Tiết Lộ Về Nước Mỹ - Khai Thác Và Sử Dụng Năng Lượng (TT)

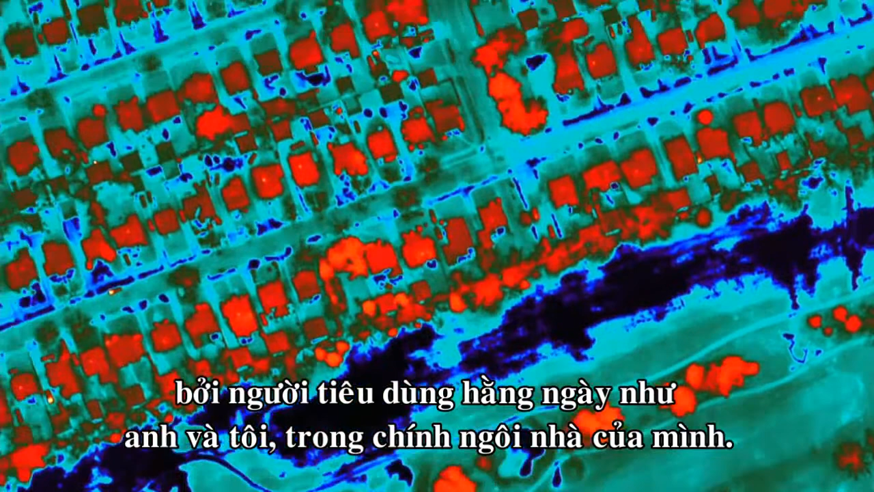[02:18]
The orange and reddish colors indicate that there's a substantial amount of heat lost.
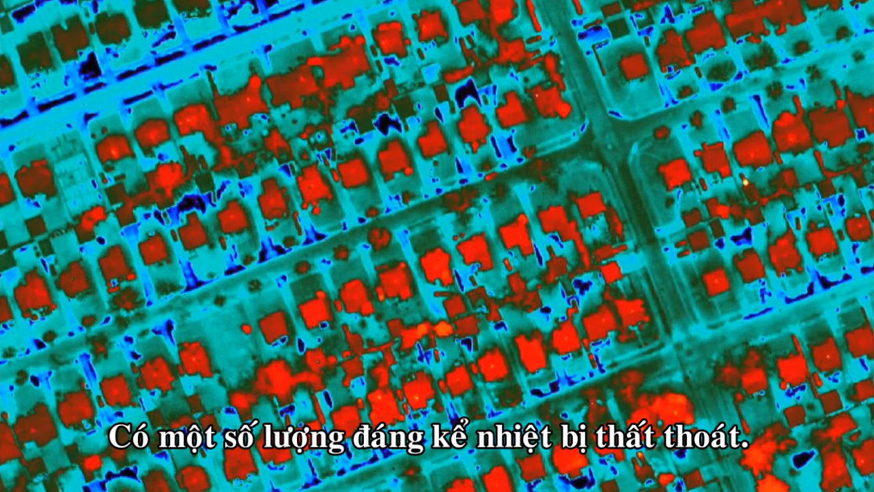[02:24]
About half the homes in Cleveland were built before 1950.